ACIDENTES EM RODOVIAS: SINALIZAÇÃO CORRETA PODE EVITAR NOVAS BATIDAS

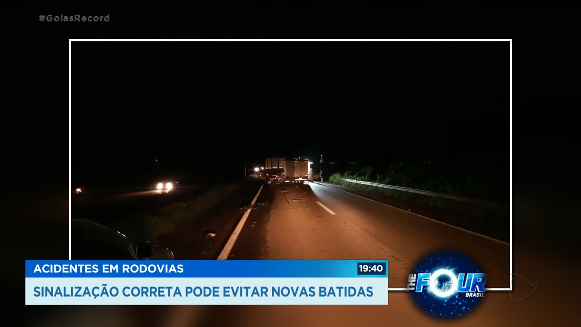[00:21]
Um caminhão carregado com gado quebrou na rodovia. E de acordo com a Polícia Rodoviária Federal, não foi feita a sinalização correta do local. A rodovia também não tem iluminação.